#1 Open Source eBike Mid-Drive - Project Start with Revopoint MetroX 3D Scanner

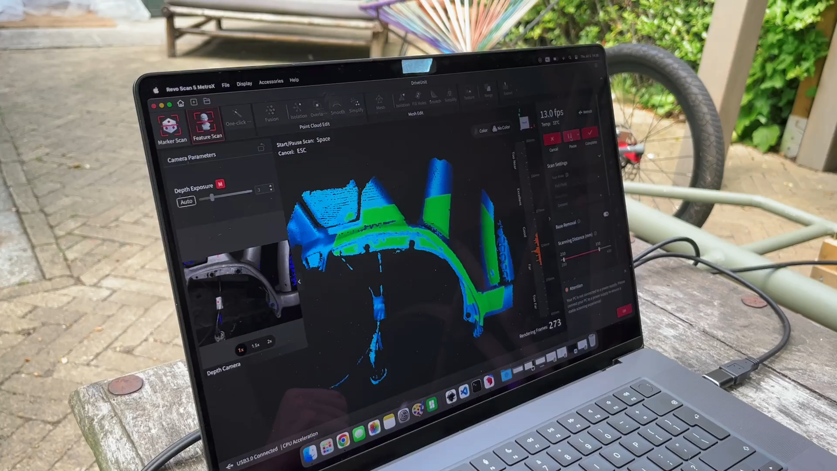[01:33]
They were so kind to offer this one to me and because I mostly work on prototypes this is super helpful in my workflow. I'm using a feature scan.
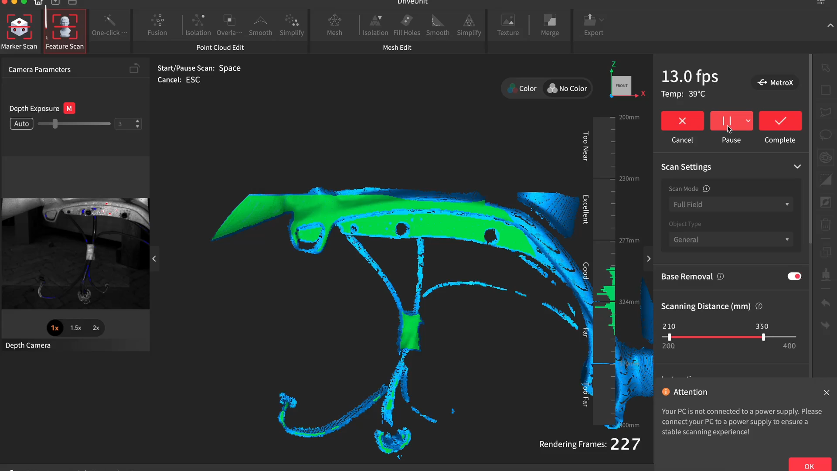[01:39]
You don't need to install markers or anything to spawn it and scan. Though without the markers you have to move slowly and be careful so it doesn't get lost.
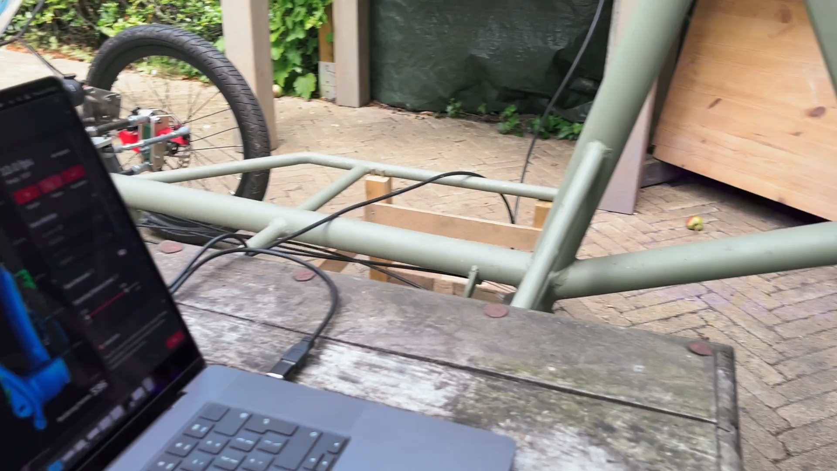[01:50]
But you have indicators in the software that tell you about the right distance. It does take some experience to know how much is enough for your scan.
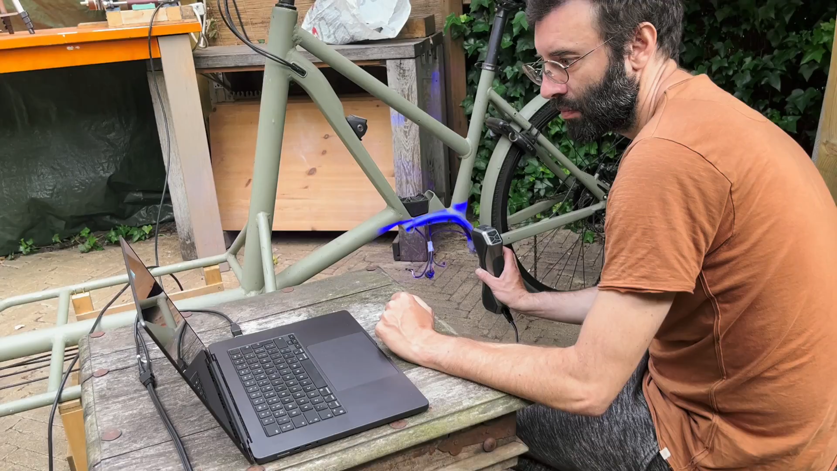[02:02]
But I always do multiple tries to find a result that pleases me.
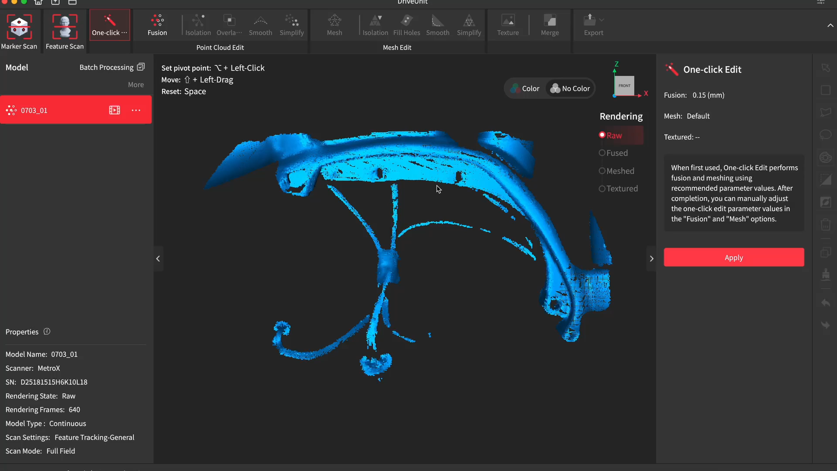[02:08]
After that you have some tools to process the part.
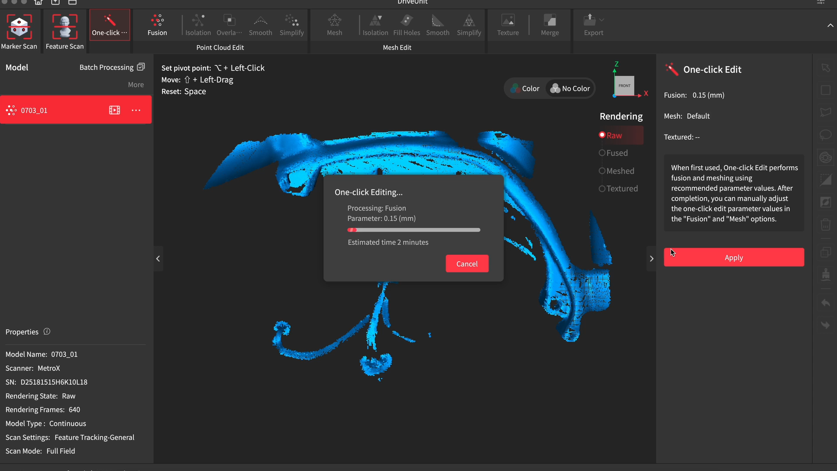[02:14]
First of all I click this one click edit which takes a couple of minutes doing its thing.
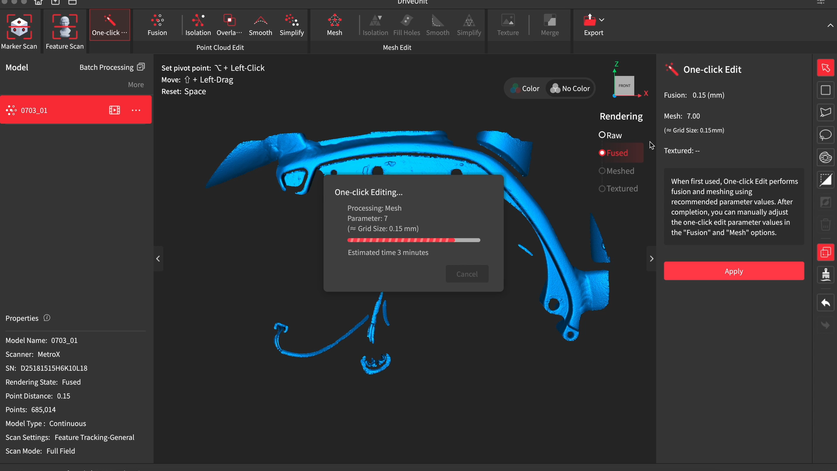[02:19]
But when it's done the part looks so much better.
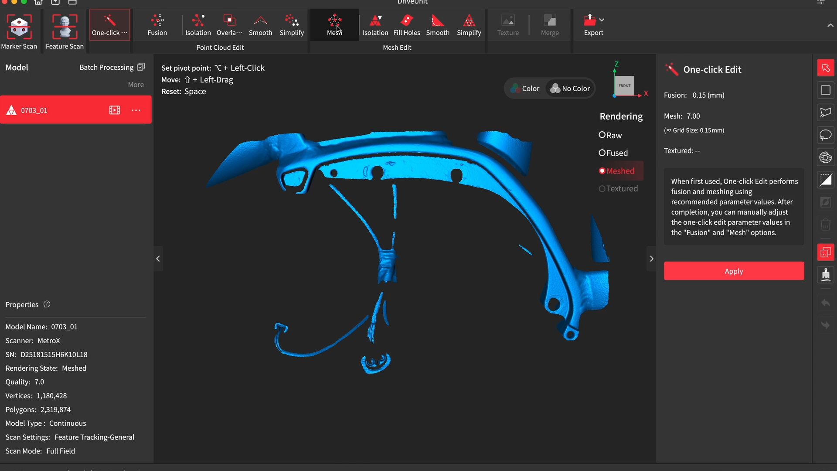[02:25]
Then you can use the available tools to process the part further.
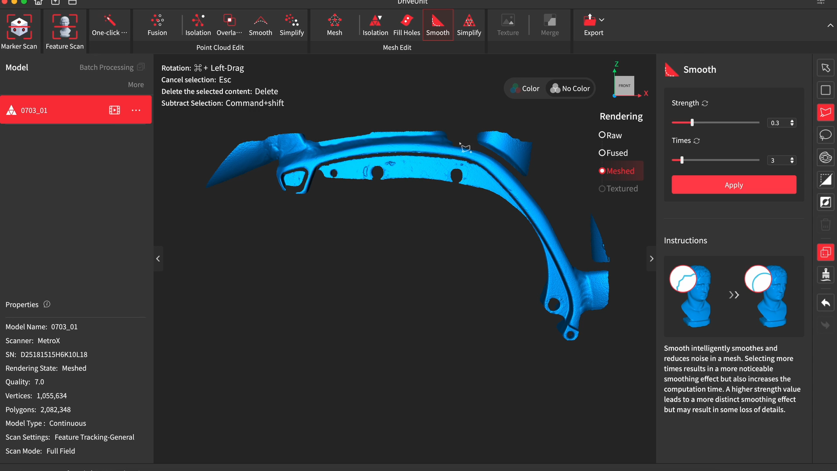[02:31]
Only thing I'm using here actually is the tool to delete things that don't matter to me and simplify the parts so it will be easier to be processed by my CAD software.
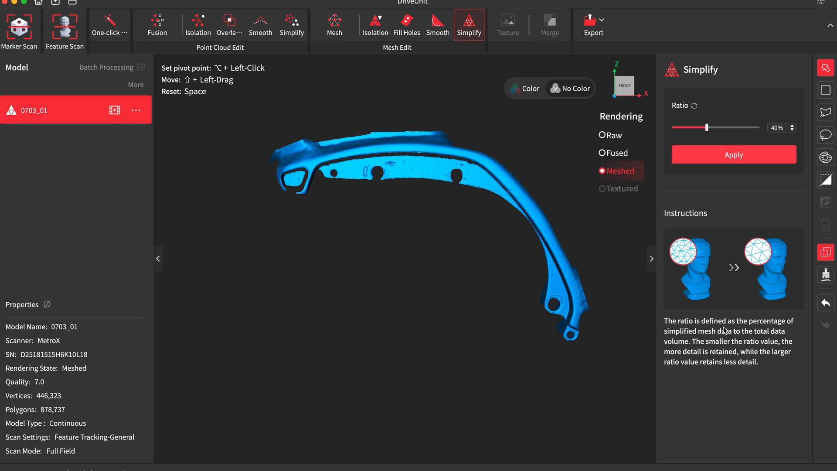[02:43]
But you can also scan using markers and I was curious to see if I get better results by scanning with the markers.
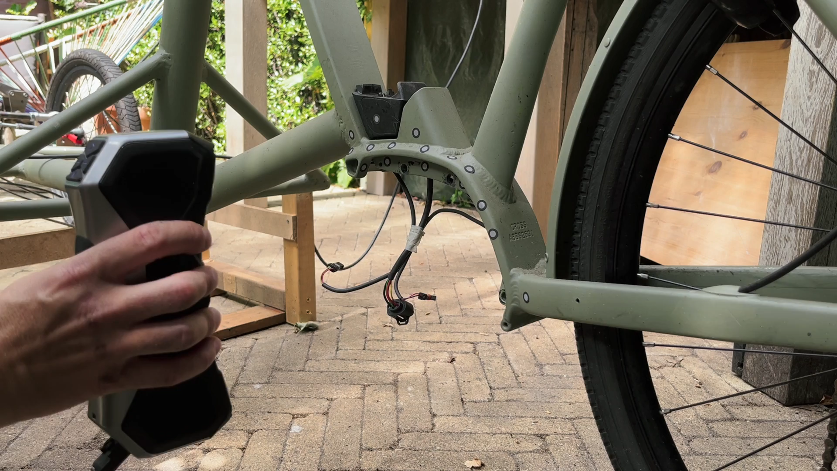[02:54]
Now actually I can move it more without it getting lost. So I do get more detail in different angles.
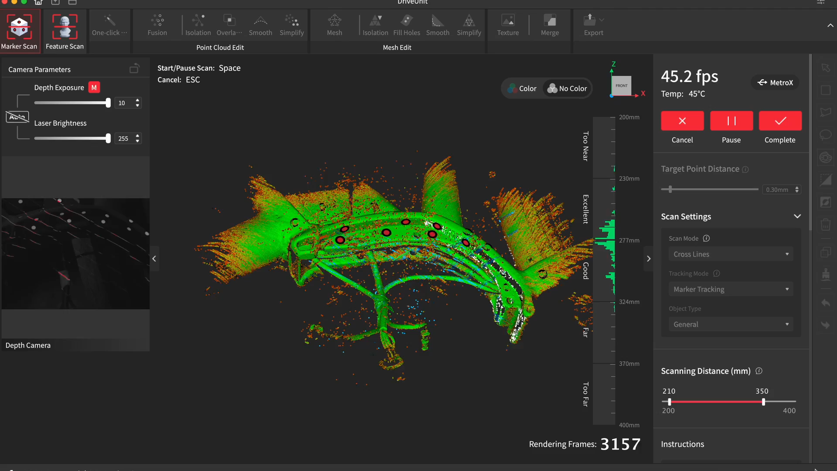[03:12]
I kind of concluded that if I want a detailed part and scanned in different angles it is better to have the parts or the frame in this case scanned with the markers.
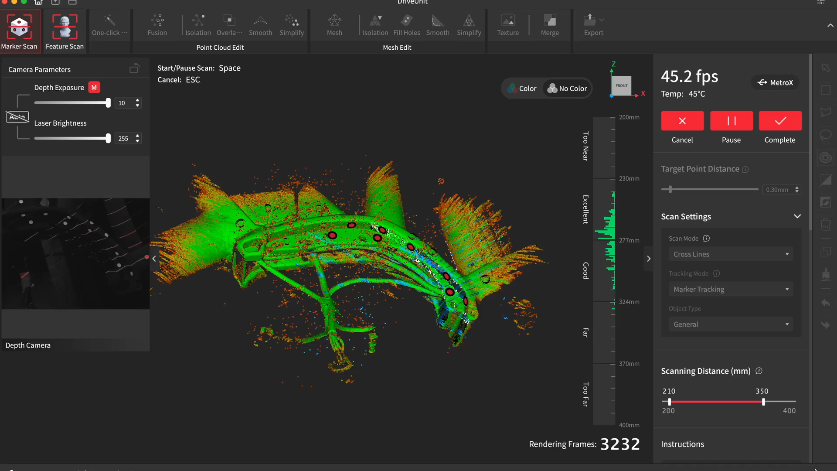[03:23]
The post-processing is pretty similar to before as I do the one-click
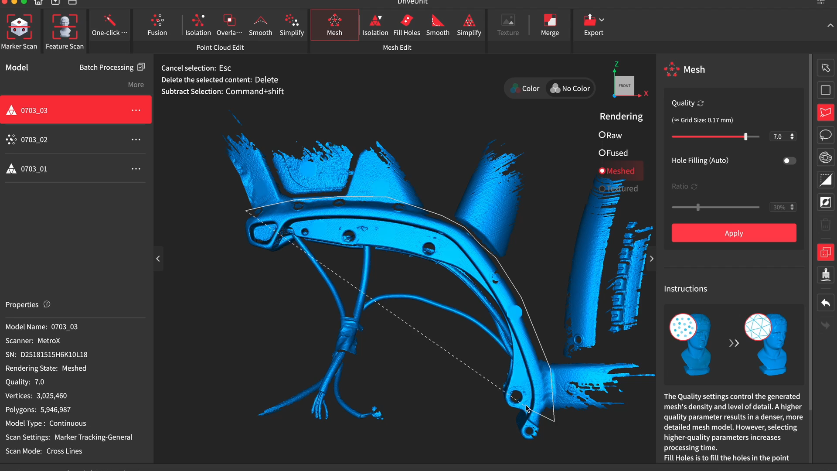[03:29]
editing cut out the extra bits and simplify the parts. With my CAD software I import the scan and design around it.